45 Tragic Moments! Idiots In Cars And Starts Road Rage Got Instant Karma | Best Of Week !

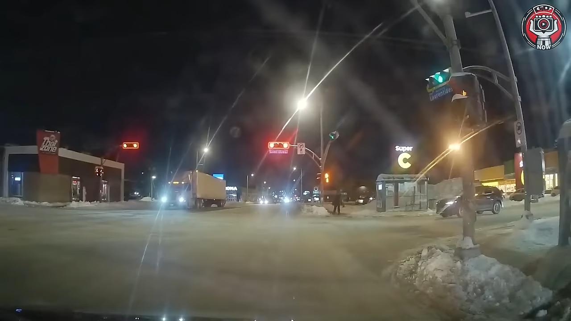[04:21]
In Laval at Laurentides Junction, hopefully everyone is okay.
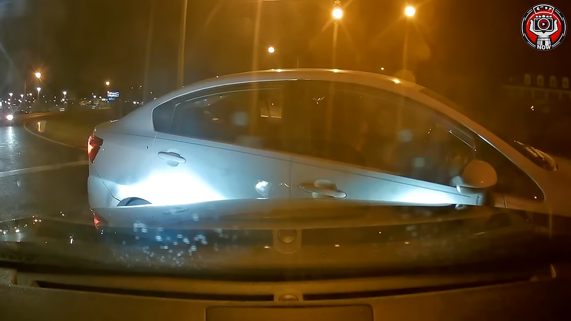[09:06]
I thought that it would do more damage than that, but I'm glad it didn't.
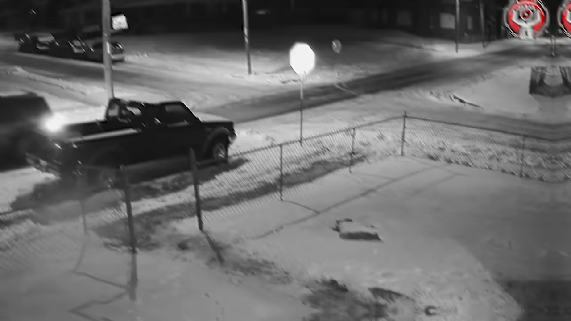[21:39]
There are many questions raised about this situation. How can a car push a truck in reverse? How can they run on icy roads? And the shovel.
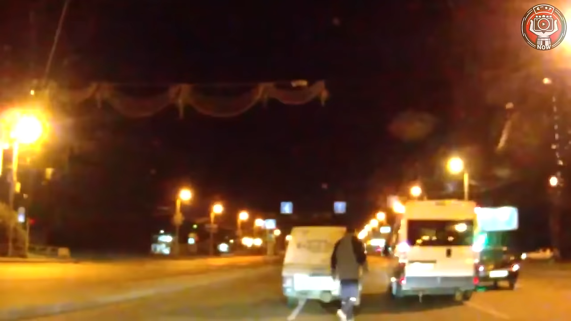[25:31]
The police showed up just in time.